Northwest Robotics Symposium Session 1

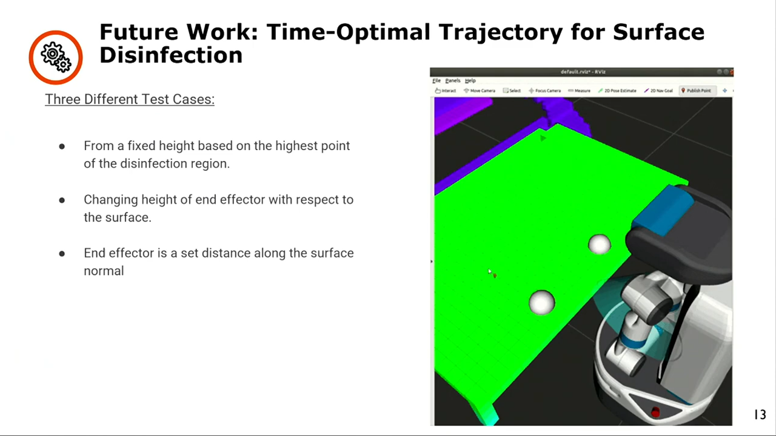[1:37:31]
Plath currently thinking of having three different test cases that will provide a different toolpath for the end effector on the right. And the first being that we have the path of a fixed height based on the highest point of an object on the table, similar on the image you see here. The second is to actually have a changing height of the end effector with respect to the surface that you see in the image here.